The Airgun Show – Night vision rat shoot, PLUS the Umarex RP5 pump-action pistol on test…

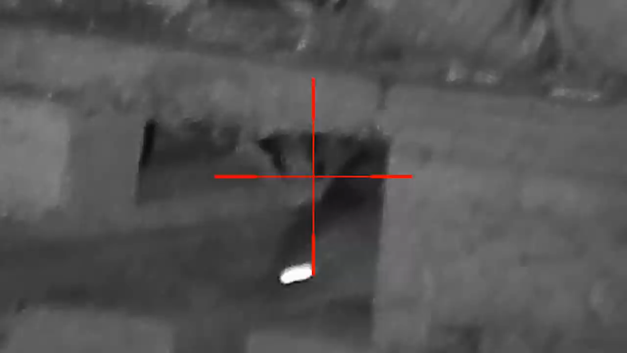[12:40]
another long wait follows but I do eventually spot another rat this one thinks it's safe amongst
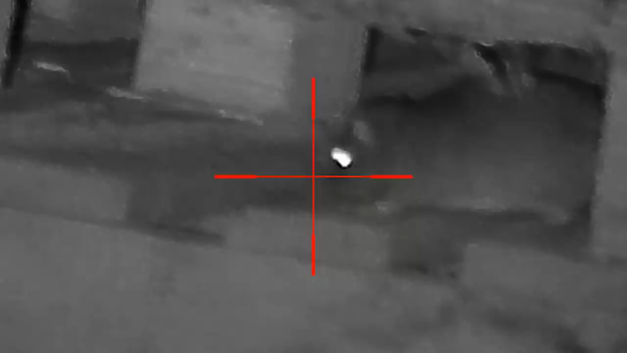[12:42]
the shelter of the pallets but
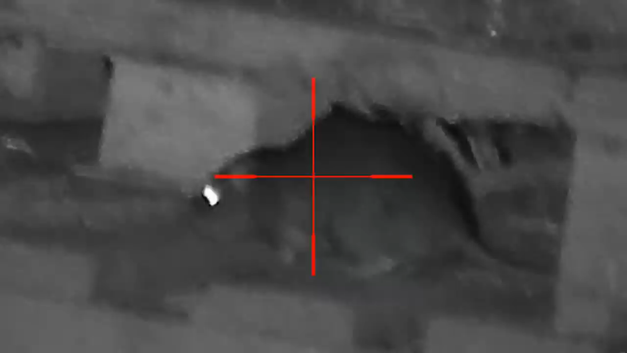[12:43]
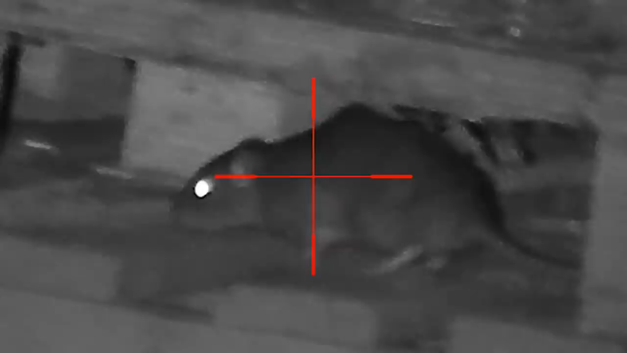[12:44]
that certainly won't be the case if it settles and offers me a shot